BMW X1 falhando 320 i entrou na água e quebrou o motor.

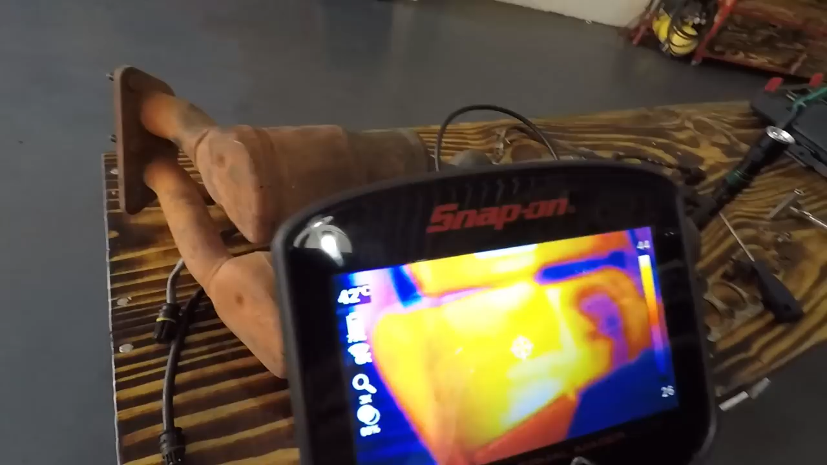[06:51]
Ó. Aqui nós temos 43 graus.
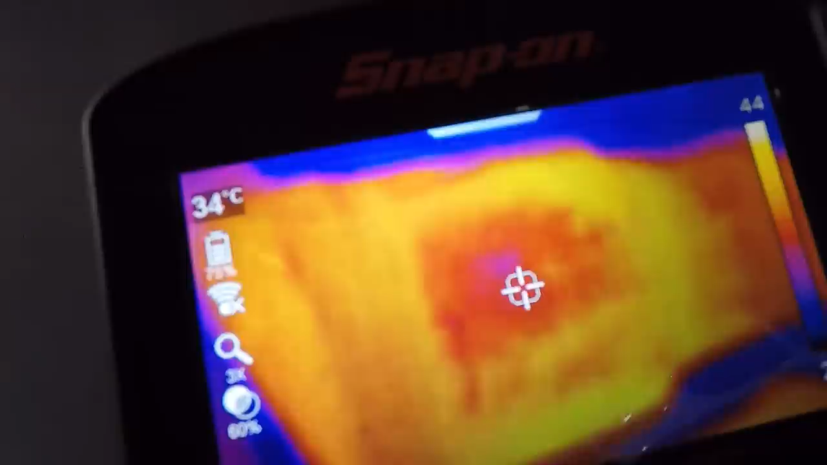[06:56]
On screen: spot 34°C
E no outro nós temos 34 graus contra os 43 do primeiro catalisador.
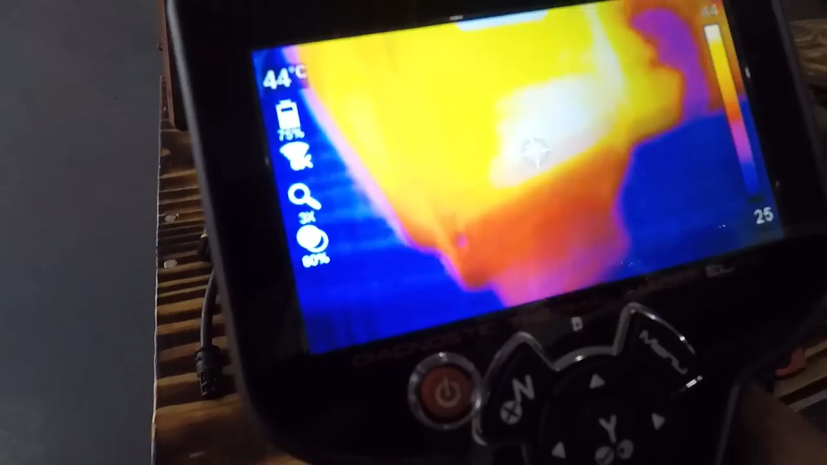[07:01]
On screen: spot 44°C
Isso aqui já me mostra que o banco 1 está entupido.